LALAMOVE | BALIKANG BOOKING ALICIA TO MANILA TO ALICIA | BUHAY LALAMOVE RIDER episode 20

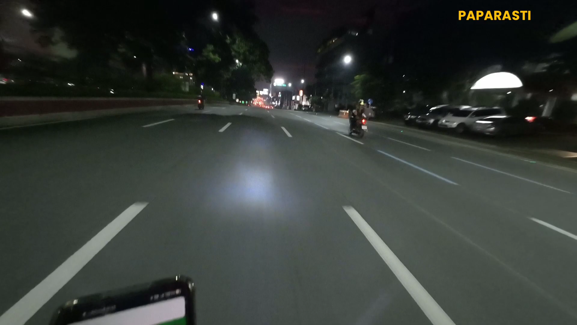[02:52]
Kadalasan dito sa may feature mall banda, pagka mga hapon traffic, pero ngayon maluwag. Time check natin, 6 PM. Para tayong bumababa sa airport, mga paps, oh.
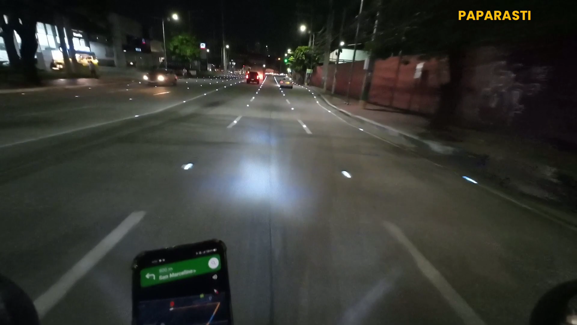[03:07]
Ganda ng ilaw, oh. Lahat gumagana.
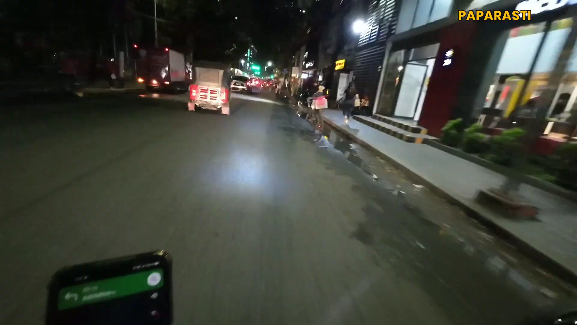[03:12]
Malate, Manila na tayo, mga paps.
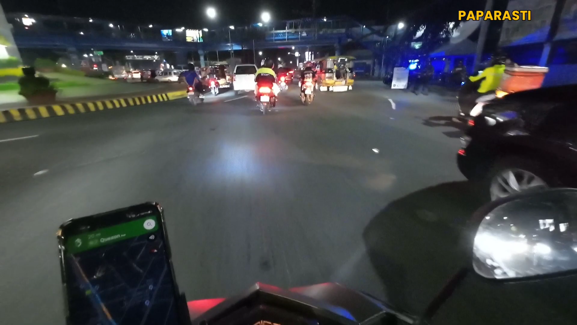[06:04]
Malapit na tayo sa drop-off location mga paps.